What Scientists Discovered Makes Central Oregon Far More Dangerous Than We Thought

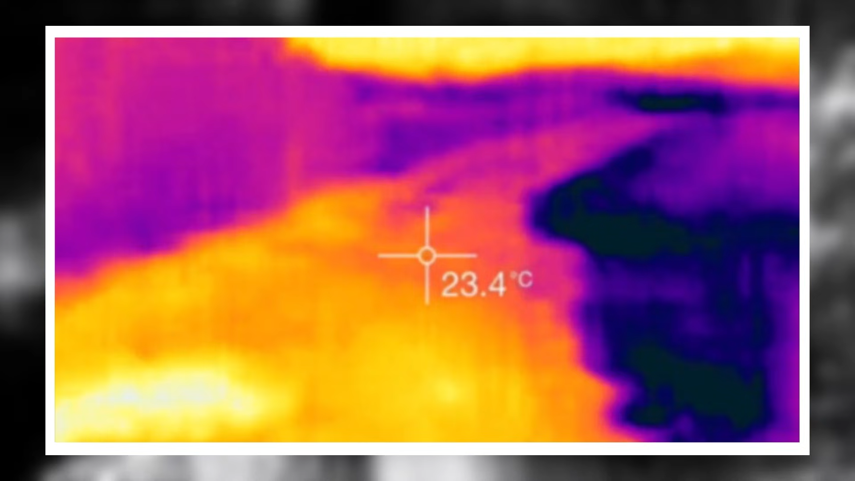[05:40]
On screen: spot 23.4°C
Long ribbons of heat just beneath the soil surface,
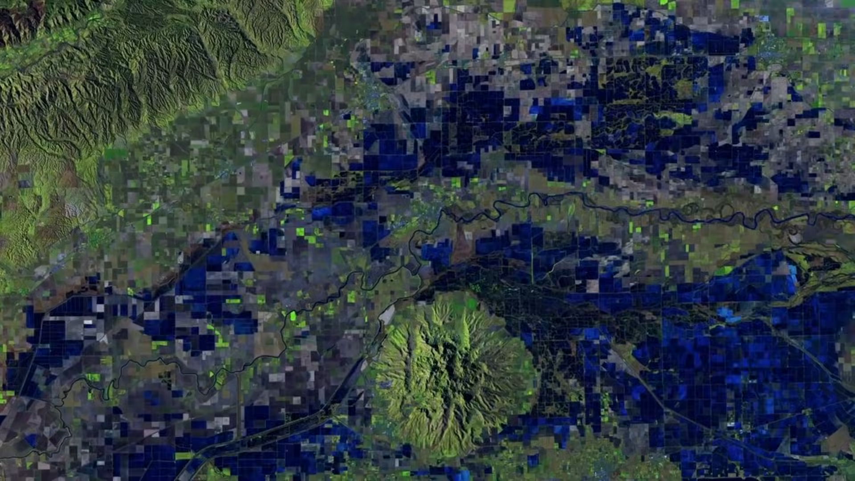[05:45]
places where magma may be creeping closer to the crust.
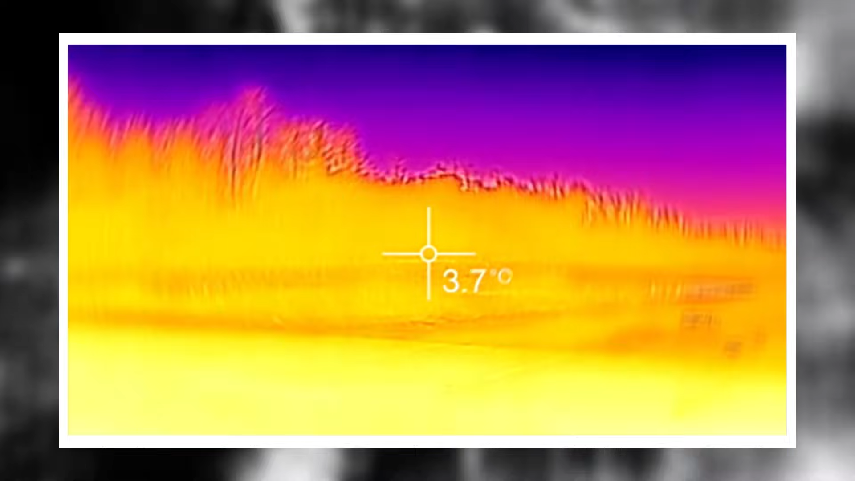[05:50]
Infrared scans revealed thermal gradients where there shouldn't be any.
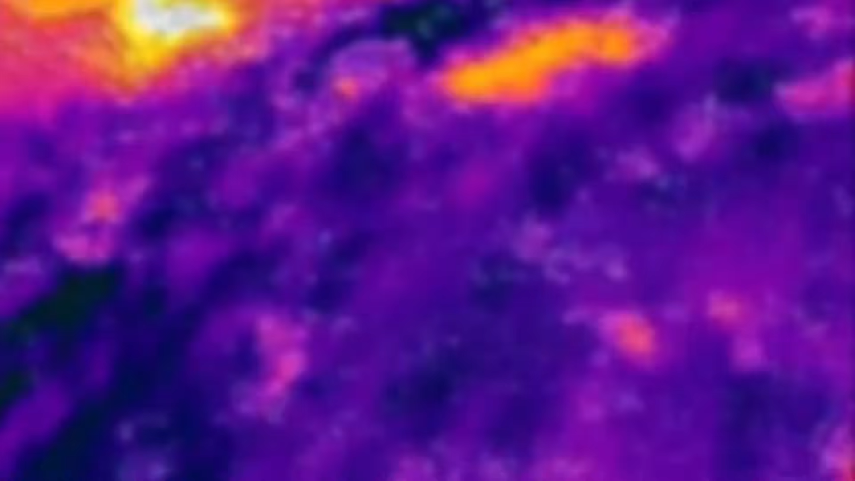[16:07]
Geologists are deploying more drones, more seismic sensors, more NSAR passes than ever before.
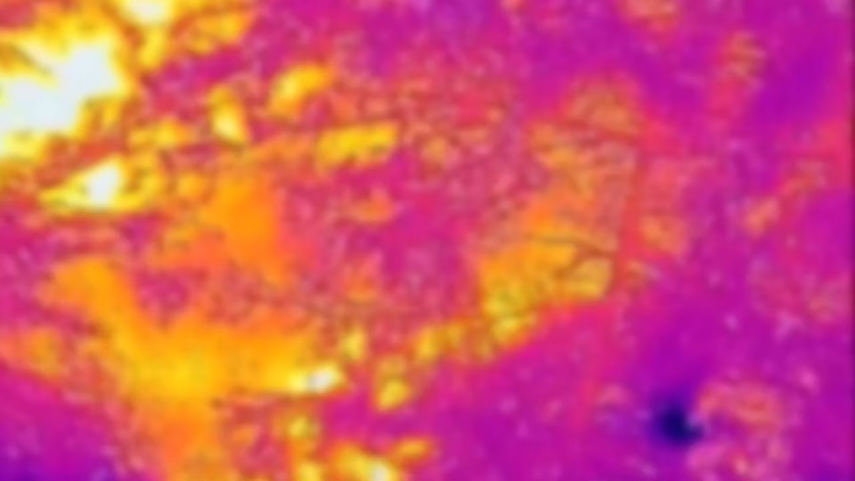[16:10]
The skies over Newberry are now routinely scanned for thermal anomalies. But is it enough?